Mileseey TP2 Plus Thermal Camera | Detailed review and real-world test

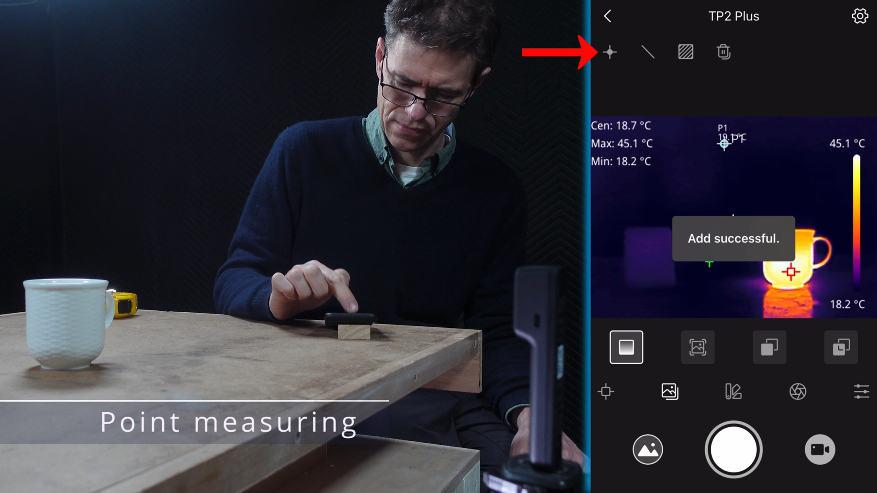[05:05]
On screen: max 45.1°C, min 18.2°C, scale top 45.1°C, scale bottom 18.2°C
The point icon allows me to specify points on the display to get a reading at that point. And I can then use the delete icon to remove those points. With the line icon, I can draw a line across the display to measure across that line.
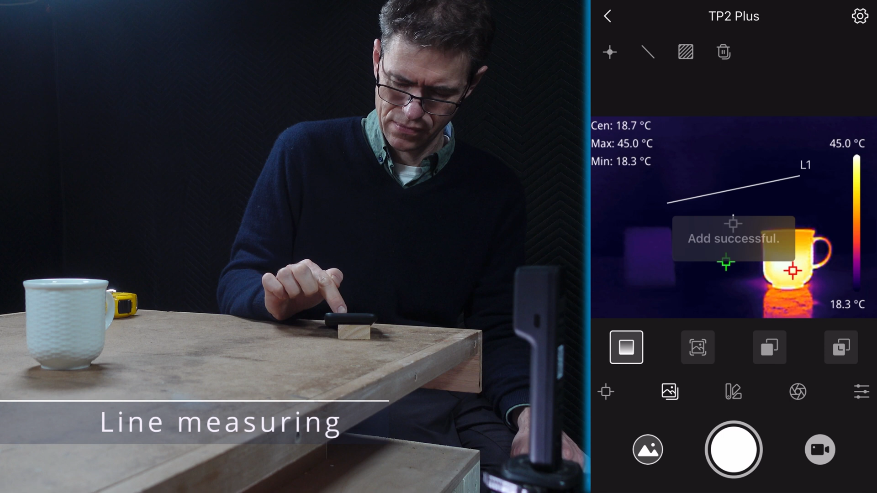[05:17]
On screen: max 45.0°C, min 18.3°C
And the region icon allows me to draw a rectangular shape over the area of interest to get maximum,
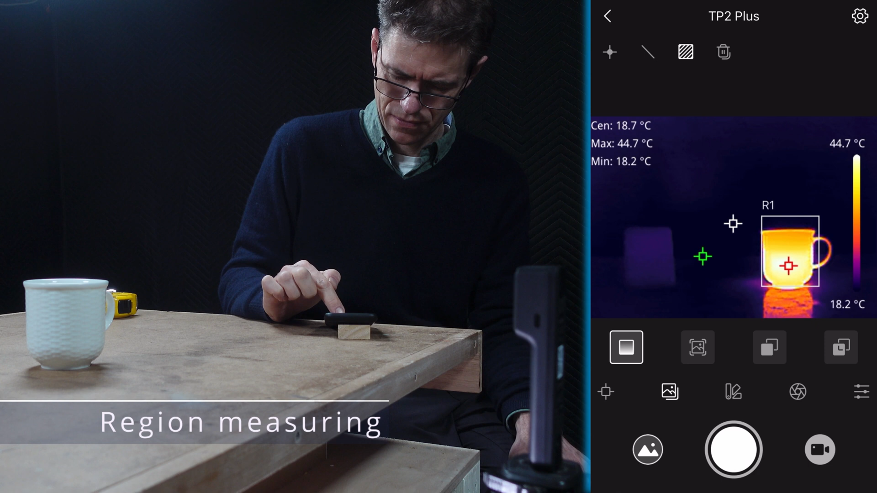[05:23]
On screen: spot 18.7°C, max 44.7°C, min 18.2°C, scale top 44.7°C, scale bottom 18.2°C
minimum and average readings for that area.
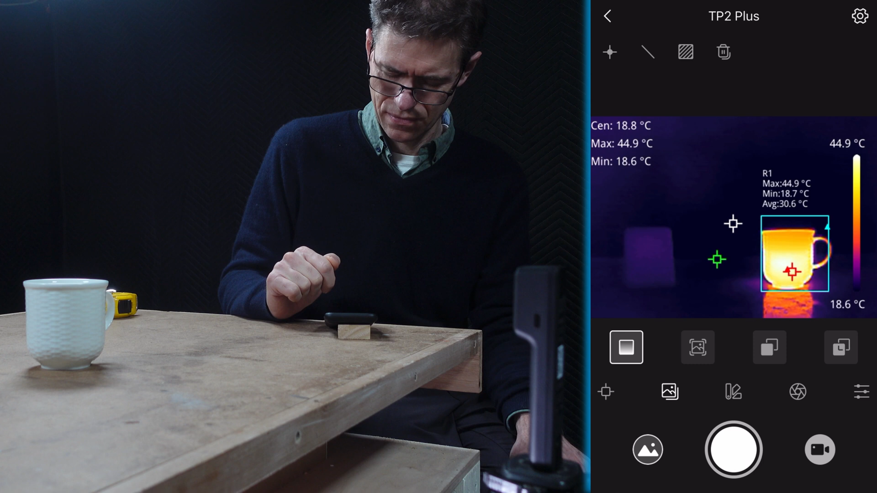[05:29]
On screen: spot 18.8°C, max 44.9°C, scale top 44.9°C, scale bottom 18.6°C
And for my application in 3D resin printing, that is very, very useful. And you can also draw multiple objects on your display. I'll go ahead and add another region in this colder area to the left. And you can see those measurements shown for each region.
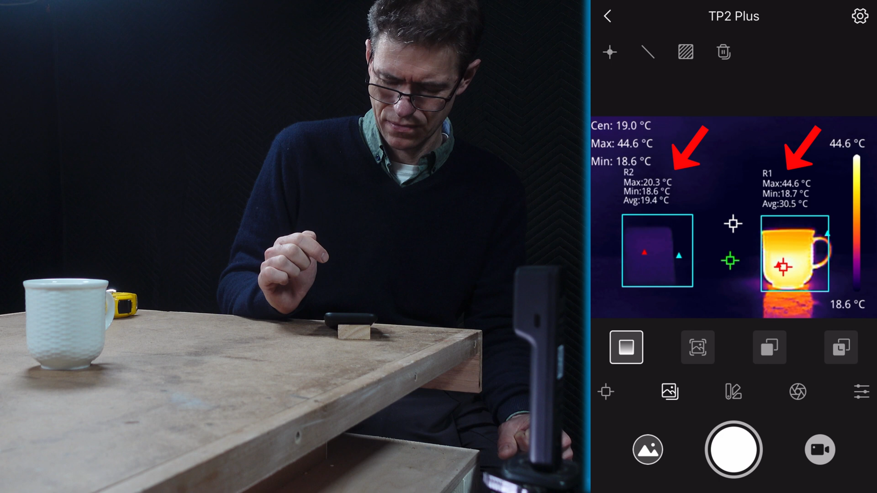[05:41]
On screen: scale top 44.6°C, scale bottom 18.6°C
The shutter icon is used to activate a non-uniformity correction, presumably in the image. But I found that I had no need for that. Another feature found under the settings icon is the temperature alarm.
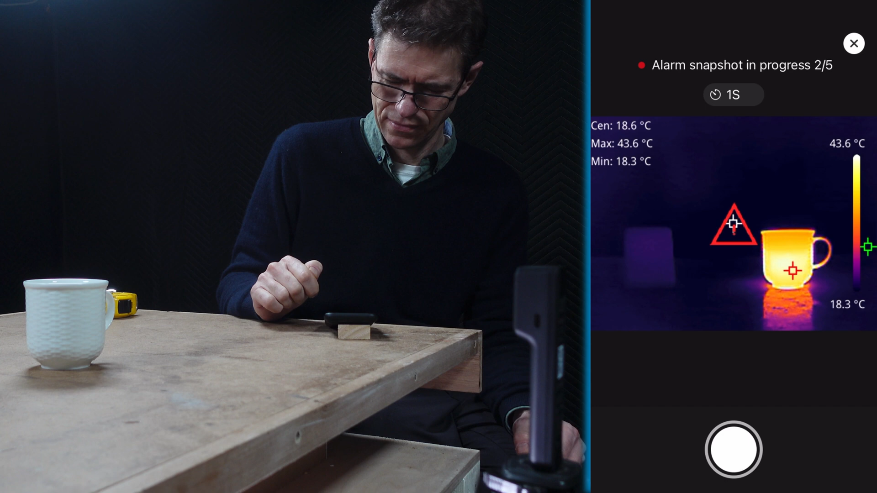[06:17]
On screen: max 43.6°C, min 18.3°C, scale top 43.6°C, scale bottom 18.3°C
I can then go to the camera reel in the app and find those snapshots. They can then of course be shared in the usual way from your smartphone.
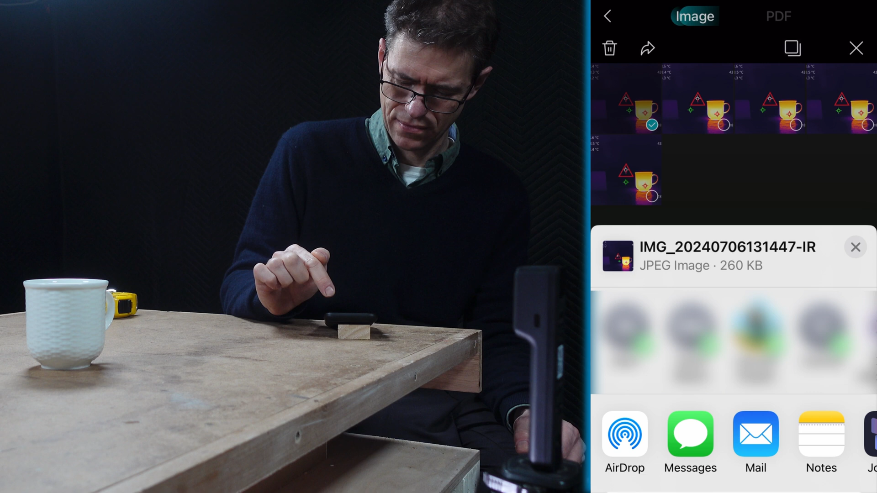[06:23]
It's also worth pointing out here that this button is used for recording both still images and video of your temperature recordings.
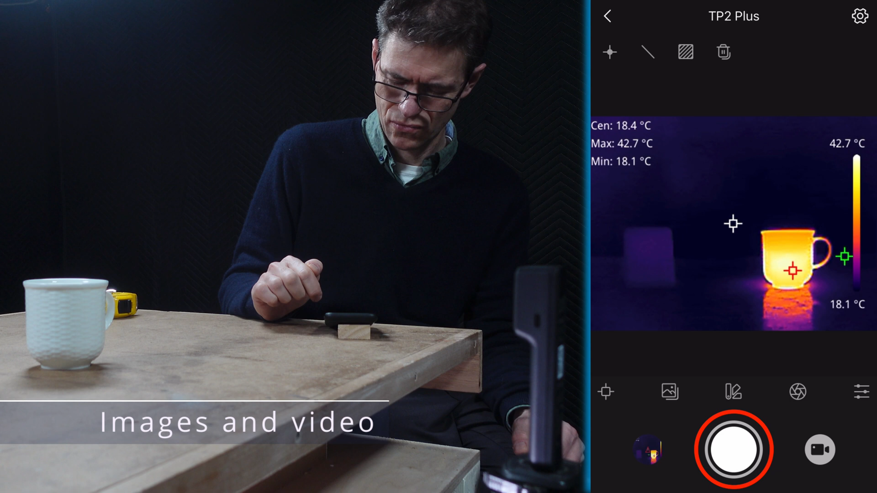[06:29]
On screen: max 42.7°C, min 18.1°C, scale top 42.7°C, scale bottom 18.1°C
Under the settings icon, we also find options to set the measurement range and things like auto power off, battery capacity and factory reset.
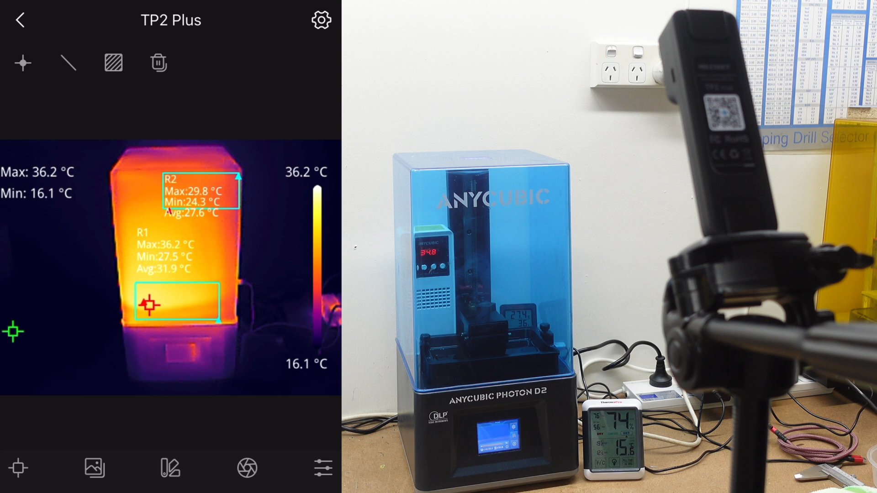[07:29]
On screen: scale top 36.2°C, scale bottom 16.1°C
The recommended temperature for resin printing is usually above 20 degrees. And anything colder and you start getting adhesion and layer separation issues. The chamber heater you can see here is set to 35 degrees to allow for the cooling effect of the ambient temperature. Now, the ambient temperature shown by the TP2 Plus is a bit higher than the thermometer, but you'll see those two coming closer together as this test progresses.
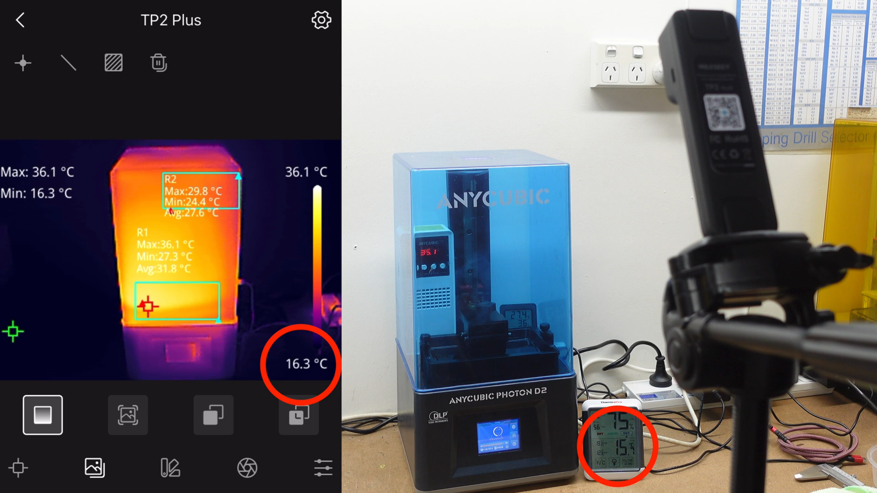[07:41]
On screen: scale top 36.1°C, scale bottom 16.3°C
Now, one of the problems often talked about with chamber heaters is that they mostly heat the top of the printer because, well, heat rises.
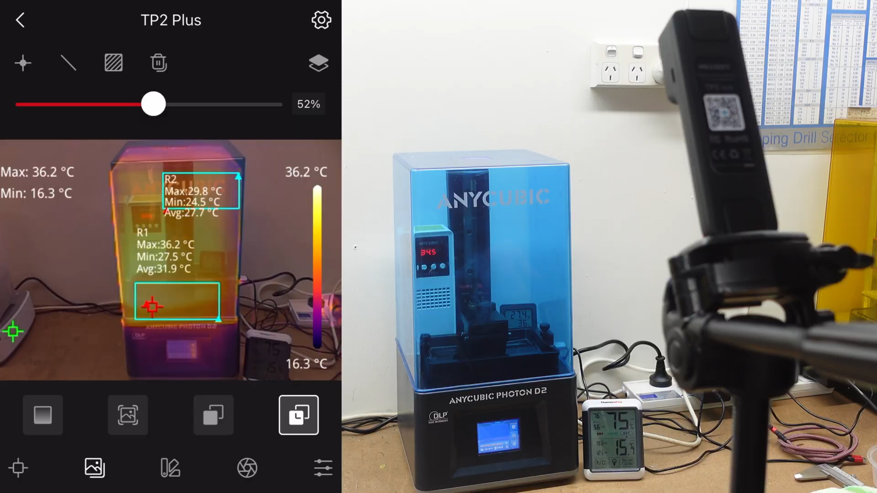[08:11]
On screen: scale top 36.2°C, scale bottom 16.3°C
And not only that, there is a hotspot towards the left side of the vat, which is where the heater is pointed at. So not only is most of the heat where it needs to be, and that's good, but the heat is also not evenly distributed. And that's, well, not so good. So let's take the cover off and see how things change. As you'd expect, temperatures start falling, but not as quickly as you might expect. The chamber heater shows the temperature falling quickly,
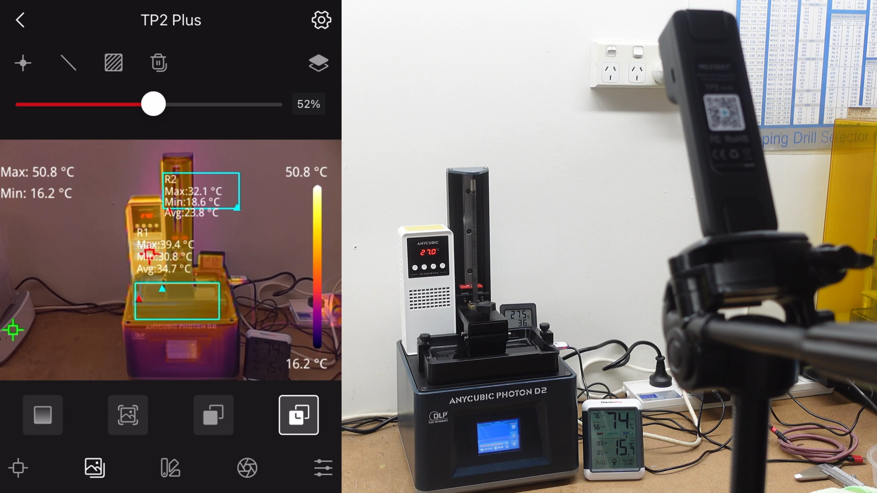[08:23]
On screen: scale top 50.8°C, scale bottom 16.2°C
but the TP2 Plus is showing that the temperature remains much more stable than you might think in the area of the vat. And this tells you that you can take the cover off the printer to check something or
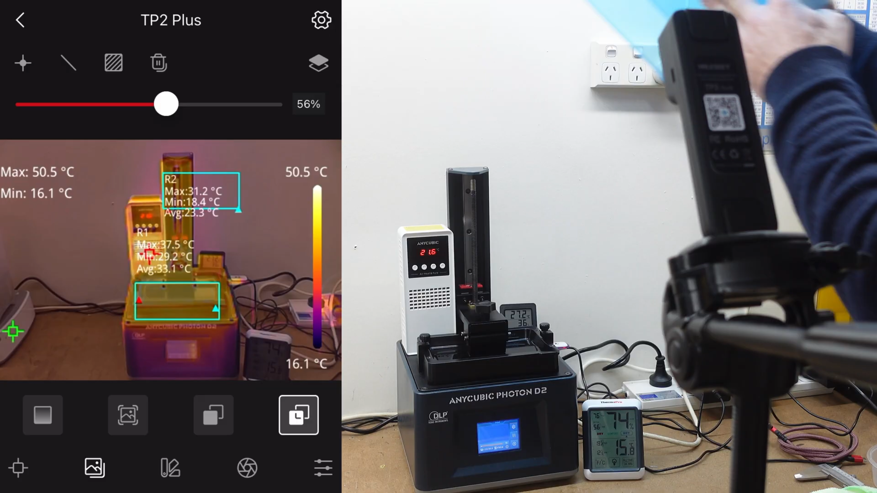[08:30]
On screen: scale top 50.5°C, scale bottom 16.1°C
make an adjustment without affecting the temperature too much. Of course, you want to keep the lid off for as short a time as possible, but you can do it. Now, let's focus on the vat.
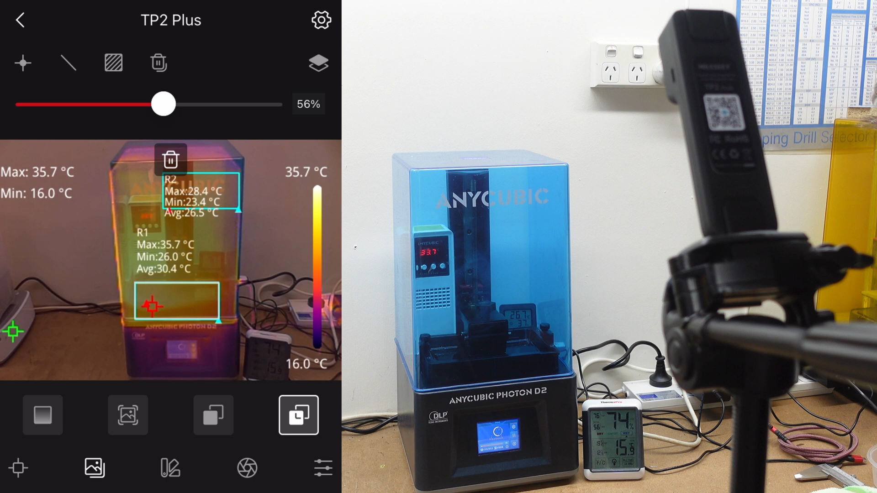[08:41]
On screen: scale top 35.7°C, scale bottom 16.0°C
I'll delete the region around the vat and create two smaller regions to see how the average varies within the vat. With the cover on, you can see that the TP2 Plus clearly shows a difference between the two regions. The average differs by about four degrees.
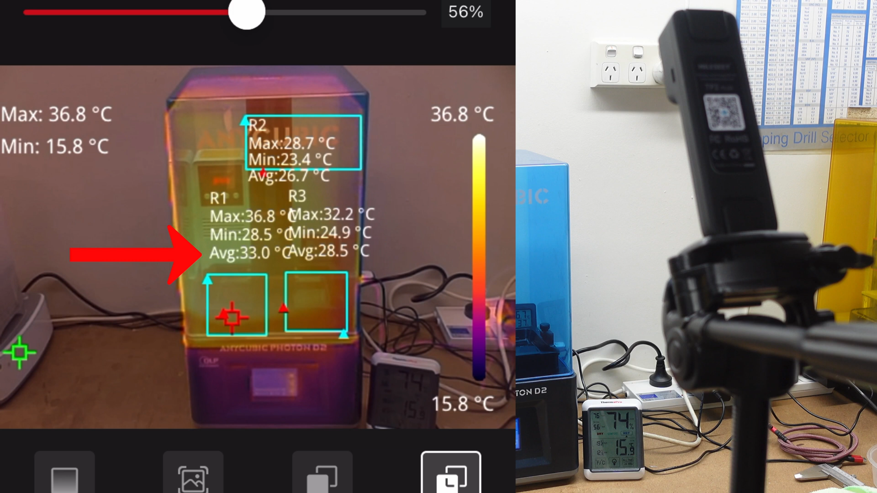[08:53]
On screen: scale top 36.8°C, scale bottom 15.8°C
Then with the cover off, you can see that the temperatures are higher because you're measuring the actual vat and not through the cover.
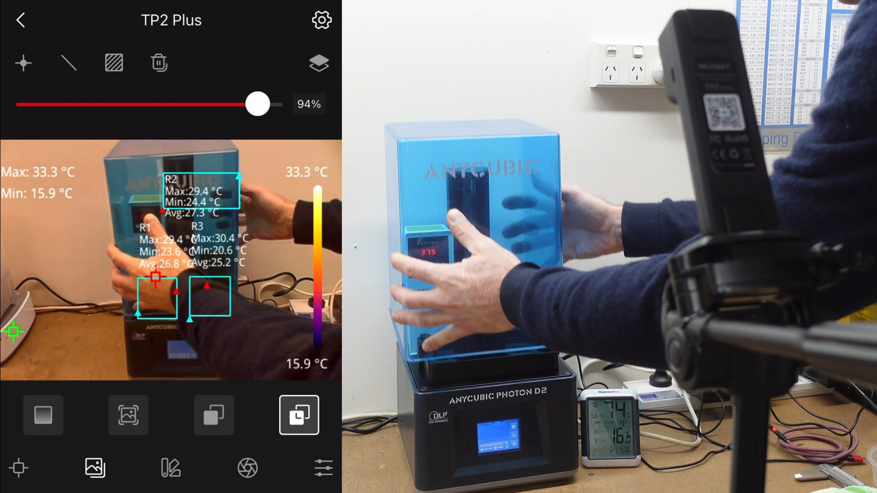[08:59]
On screen: scale top 33.3°C, scale bottom 15.9°C
But the difference is consistent at about four degrees. So, what does all this tell me, and why is the TP2 Plus useful, and why would I want this? Well, it does confirm for me that the chamber heater concept works, and it actually works really well.
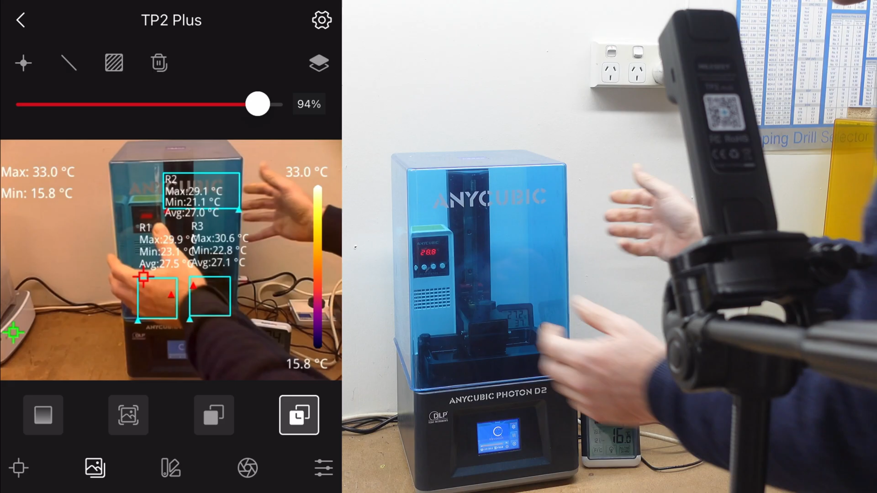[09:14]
On screen: scale top 33.0°C, scale bottom 15.8°C
Sure, it heats the top of the cover, but the heat is actually mostly concentrated where it needs to be, and that's very important.